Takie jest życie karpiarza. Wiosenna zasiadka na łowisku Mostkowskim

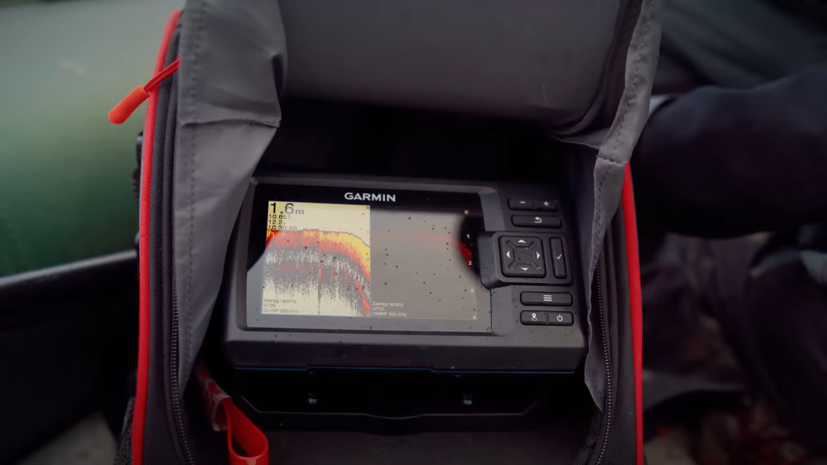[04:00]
On screen: depth 1.6 m
Jesteśmy na samym końcu zatoki, tu są zaraz trzciny, a tu jest właśnie taka dziura na 2,5 metra.
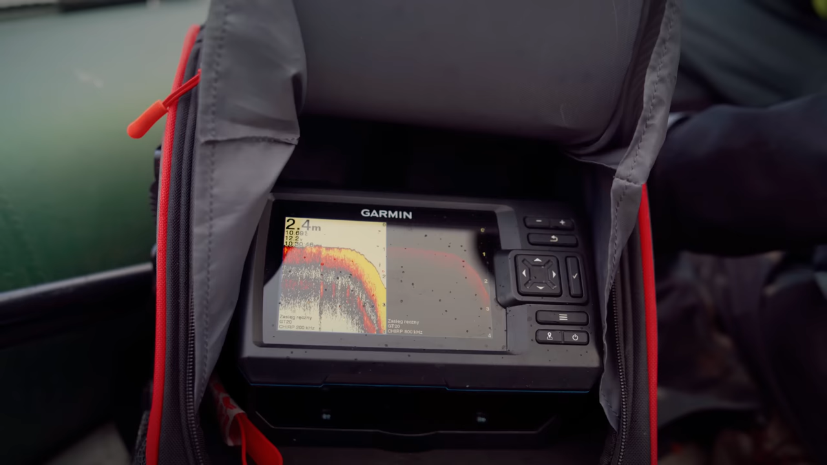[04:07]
On screen: depth 2.4 m
Bardzo fajna letnia miejscówka. Jak tutaj porosną grążele, bo tu jest bardzo płytko, na dnie jest kupa korzeni, to w środku będzie jedna taka potężna dziura, w którą naprawdę zestawy warto wstawiać.
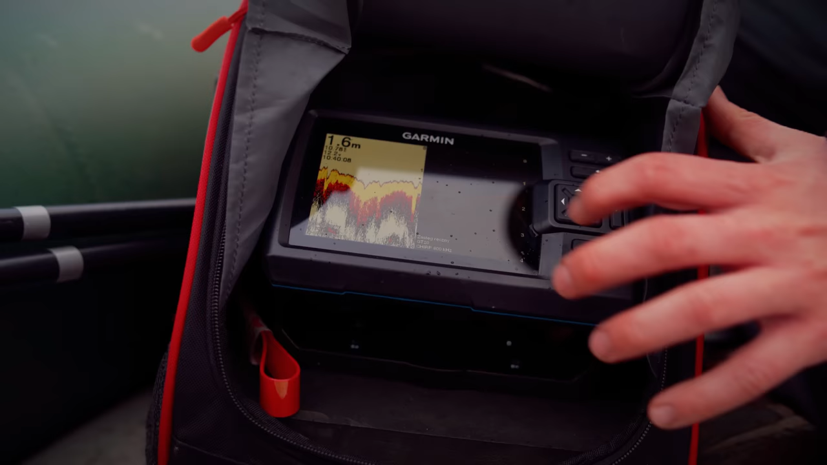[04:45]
On screen: depth 1.6 m
które naprawdę mogą być to naprawdę ciekawe miejsce do położenia zestawu. Tu jest właśnie nasz marker i to są te miejsca, gdzie są te dziury w dnie.
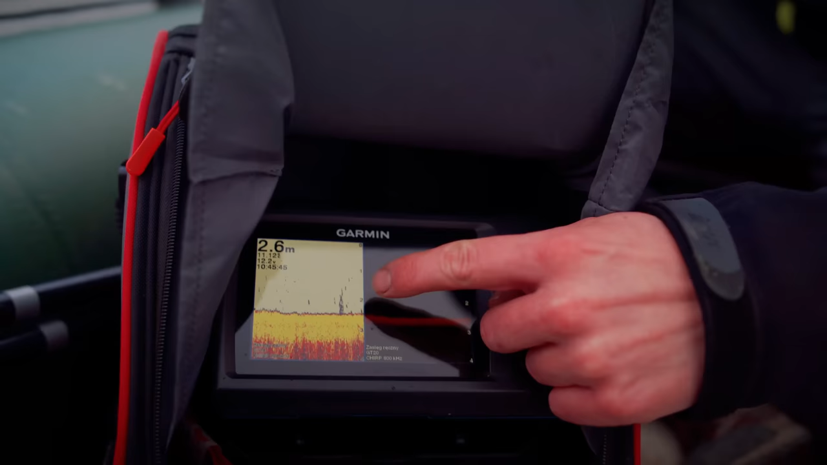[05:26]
On screen: depth 2.6 m
Tutaj widać, mamy nawet jakąś ławicę ryb. Dno jest miękkie, ale to kompletnie nie przeszkadza. Ten muł jest organiczny, żyje w nim sporo ochotki,
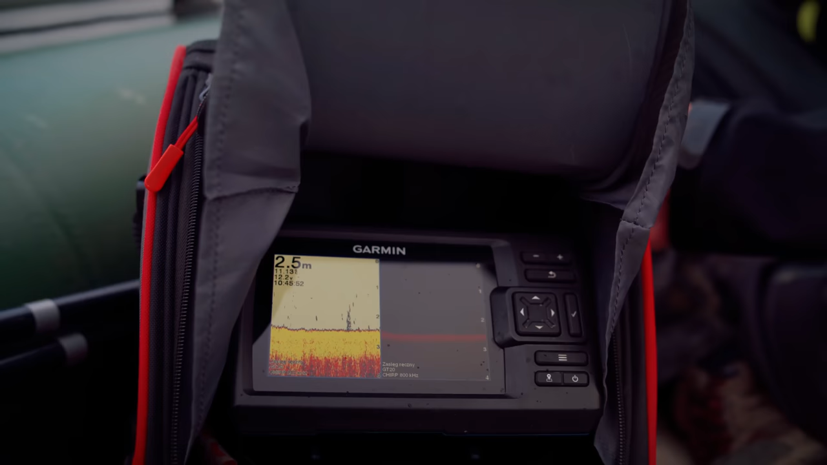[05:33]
On screen: depth 2.5 m
jakichś innych tam drobnoustrojów, które ryby zeżerają chętnie. I to właśnie tutaj jest najwięcej brań.